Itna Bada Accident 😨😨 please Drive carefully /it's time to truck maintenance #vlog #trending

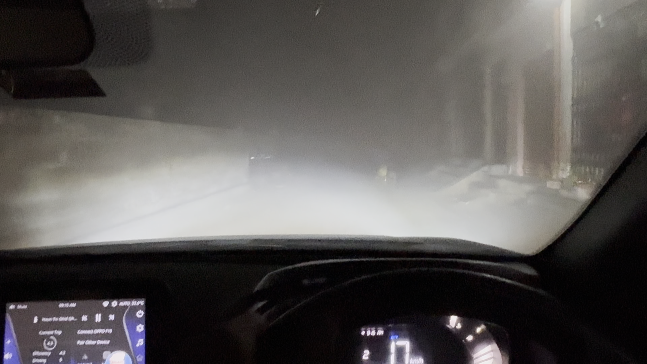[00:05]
मॉर्निंग गाइज, वेलकम बैक टू द अनदर वीडियो। मैं बढ़िया, उम्मीद आप लोग भी बढ़िया होंगे। तो अभी आपका भाई निकला है जिम के लिए और बाहर फॉग देखो कितना ज़्यादा तेज़ है।
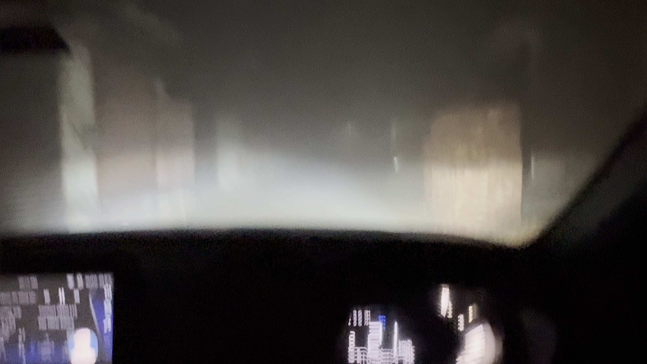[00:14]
मतलब आज तो अपने को कुछ नहीं दिख रहा इसमें,
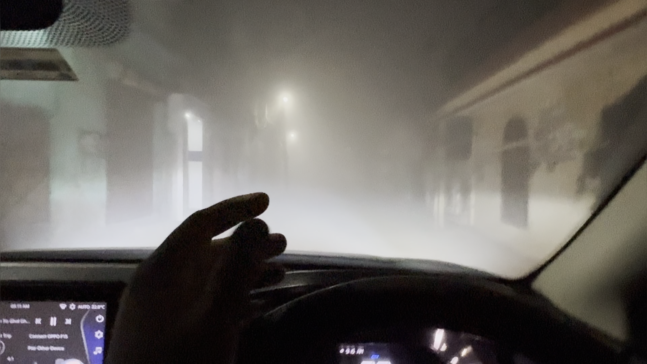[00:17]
रात को ही ऐसी हो गई थी तो दिखना ही क्या है। अभी तो
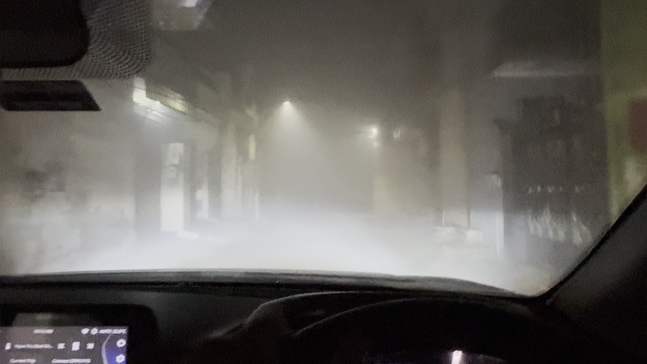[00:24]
भाई फॉग देखो आज कैसा खतरनाक आ रखा है, दिख भी कुछ नहीं रहा है।
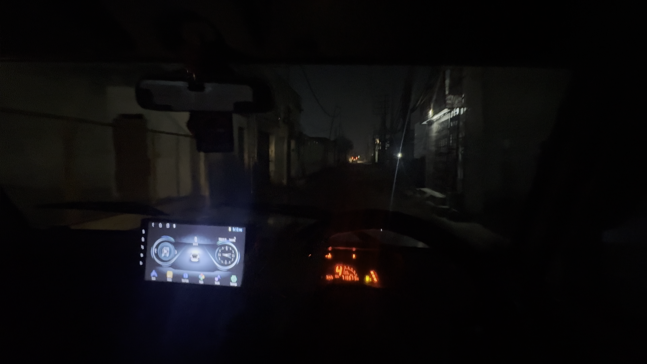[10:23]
ये देखो, आप लोगों के लिए एक अंधेरी जगह में आ चुका हूँ और अभी आपको लाइट्स का जो थ्रो है ना वो दिखाता हूँ, आप बताना मेरे को।
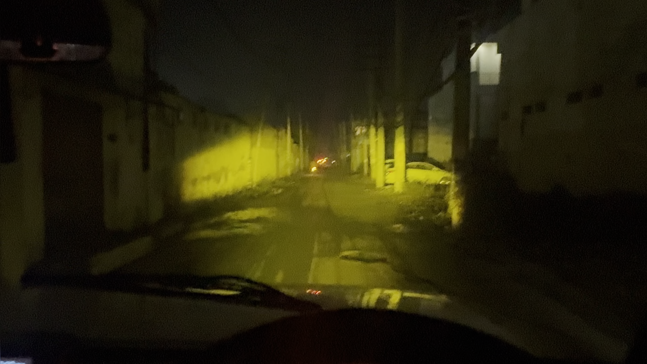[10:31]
ये देखो, ये अपनी येलो लाइट है और इसका थ्रो देखो कितना प्यारा आ रहा है, मतलब दूर तक सही दिख रहा है।
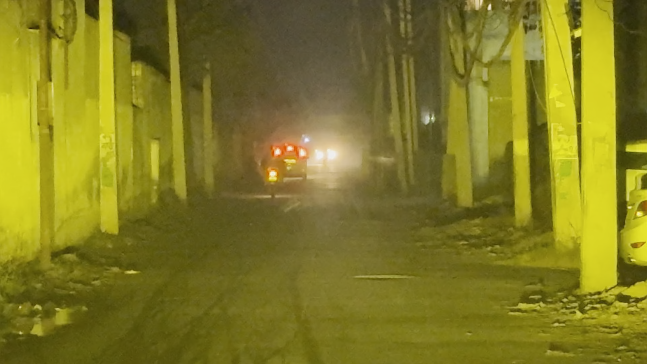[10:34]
और ये वाली वाइट है, वाइट का भी बिल्कुल सही है और अपने जो पैसे हैं वो वसूल हैं।
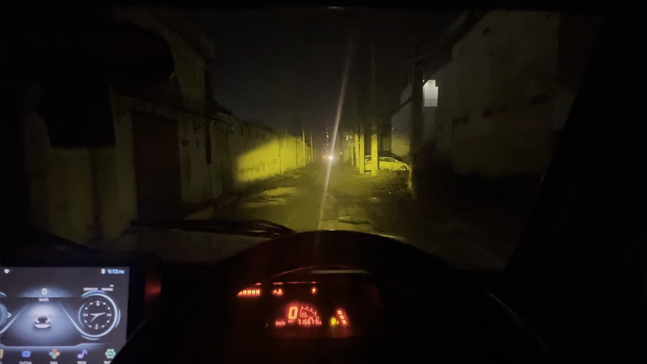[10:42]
अब एक चीज़ आपको मैं बताता हूँ, जो अपने अज़ूम की लाइट्स आती हैं वो आती हैं 17,000 रुपये की और ये लाइट अपने लगवाई है मात्र 3500 रुपये की लाइट थी। 250 रुपये फिटिंग चार्जेस लगे अपने और अपना काम हो गया एक नंबर का।